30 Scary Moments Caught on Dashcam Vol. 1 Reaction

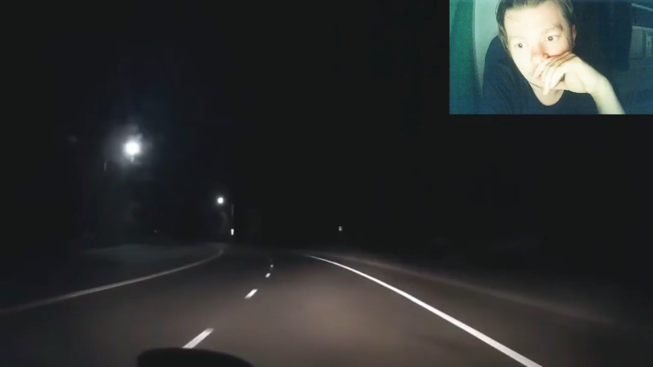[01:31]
It's late at night, and YouTuber Molly the Lag is the only automobile on the road when he notices something odd. To find it, follow the road's curvature and look into the distance. Okay.
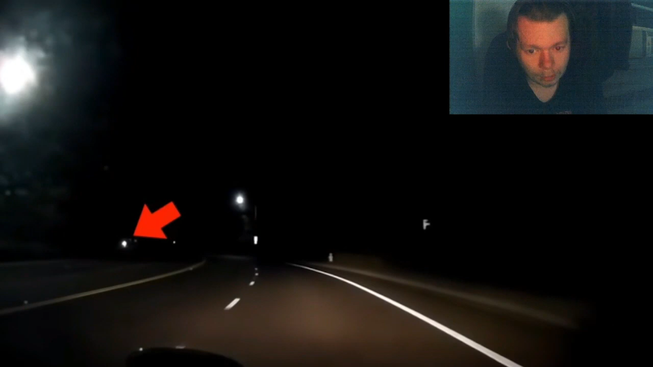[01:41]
What was that? What? I saw somebody on a bicycle or something like that. Molly the Lag watches a bright light cross the road ahead, and then quietly disappears. I was about to say, there was something that crossed here that then disappeared. I just didn't know. I was like, maybe it could have been just something.
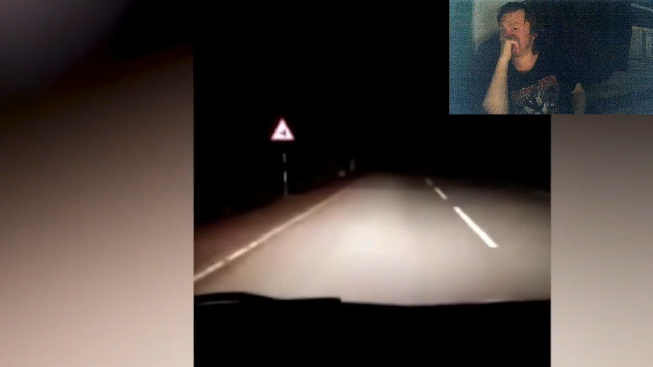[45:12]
According to the video description, the road they were on carried them a little outside of town, and there were just numerous empty fields. They observed a strange figure on the road and assumed it was a joke. However, they questioned this idea because it occurred several kilometers from any civilization. Why are they doing it like that?